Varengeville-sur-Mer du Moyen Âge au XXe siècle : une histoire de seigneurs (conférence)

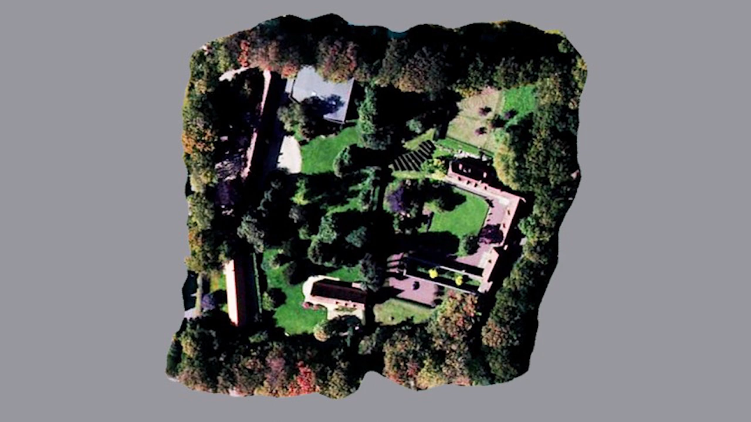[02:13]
Donc c'est cette cour de ferme rectangulaire avec le logis et les différents bâtiments dont vous pouvez avoir une grange, une étable, une écurie, une bergerie. À Varangis, il y a des bergeries fermées de talus plantées d'arbres. À Varangis, d'ailleurs, les Clos Mazur sont tellement proches que quand vous passez entre deux, vous passez dans ce qu'on appelle une avenue, plutôt étroit pour une avenue.